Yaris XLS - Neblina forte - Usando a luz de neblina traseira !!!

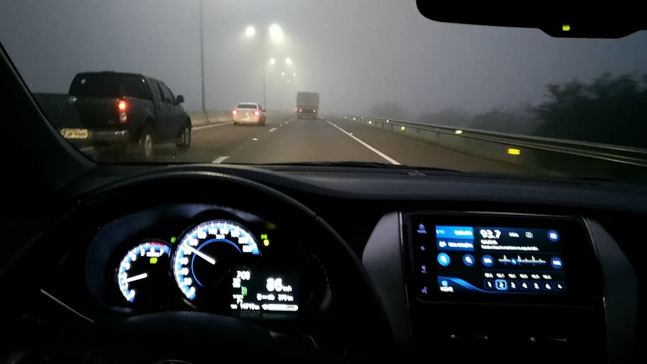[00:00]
E aí pessoal, beleza? Aqui no Toyota Yaris, olha só a neblina que tá 7 e 8 da manhã Aquela luzinha amarela lá, lá no canto,
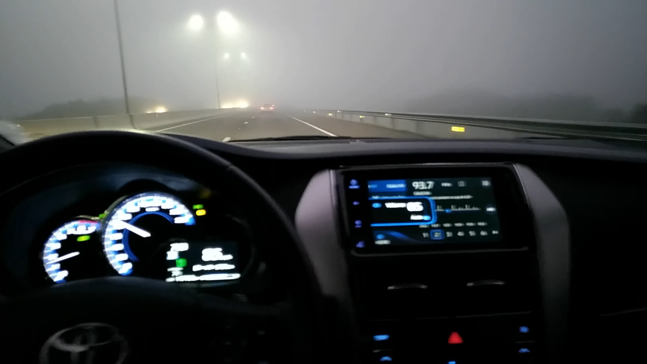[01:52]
eles disseram que é pra pegar aqui a 448, né Porque tá esse detalhe aí, né De... Do acidente na BR-116 E aqui pra mostrar pra vocês aí esse detalhamento aí da milha traseira, né De neblina Do Toyota Yaris Lembrando que a versão 18, 19, 19, 19, ou 19, 20, ou 20, 20 O XLS ainda veio de fábrica com aquela milha, né